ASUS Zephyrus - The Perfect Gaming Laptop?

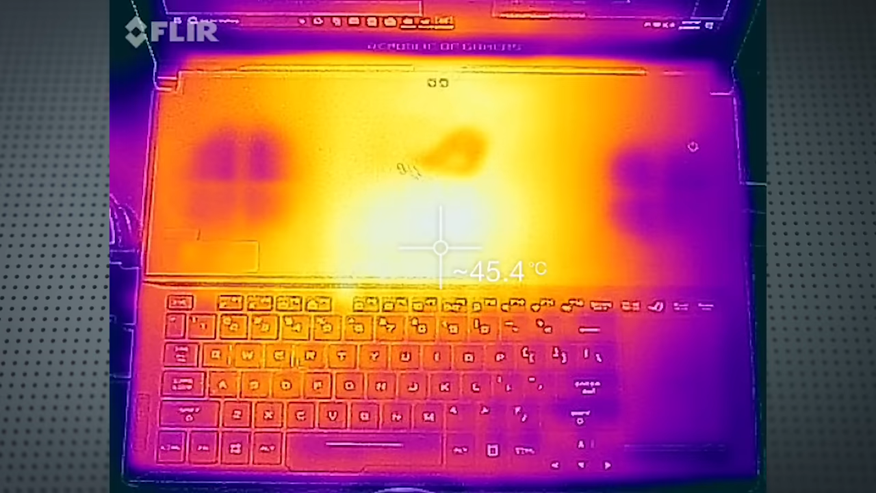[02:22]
On screen: spot 45.4°C
The thermals are comfortable when playing games, but Max-Q does limit the thermal output automatically. The configuration on the top deck here is obviously a little bit different.